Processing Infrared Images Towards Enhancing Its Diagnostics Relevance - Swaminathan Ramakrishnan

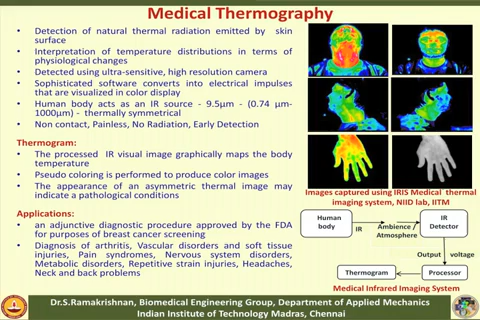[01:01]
But FDA has approved this method as adjunct to diagnostic procedure for mass screening of this thing. Our objective in this lab is to devise a portable medical thermography system, which could be used for mass screening of breast cancer across this thing.